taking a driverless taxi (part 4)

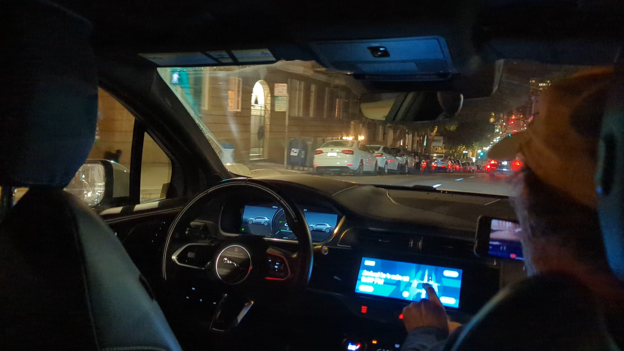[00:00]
it has the flashing all these parked cars are actual cars on the street how close they are to each other it's got pedestrians up here you look there's the pedestrians you can barely see
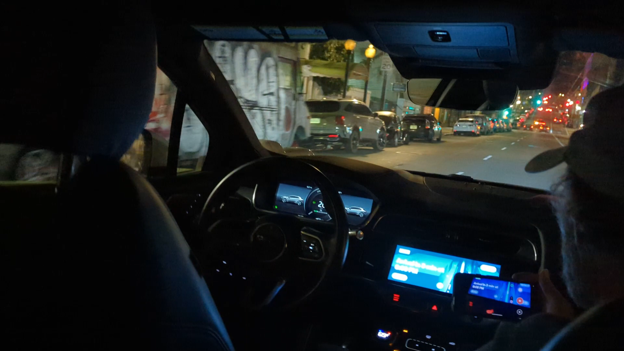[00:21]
traffic cones has a pedestrian pedestrian over here two pedestrians one so if you look over here where are the pedestrians at there's one there's one you can barely see them